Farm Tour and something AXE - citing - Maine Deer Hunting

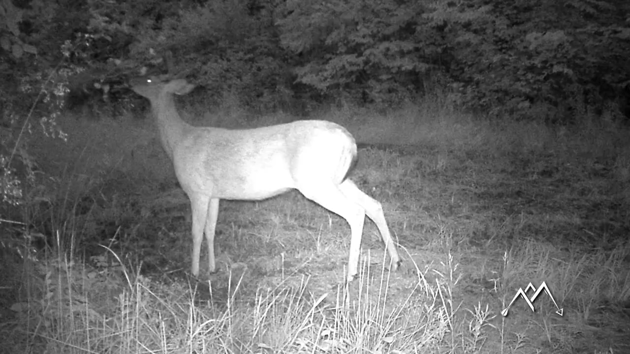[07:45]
as a licking branch i wanted to be able to make sure i could shoot to that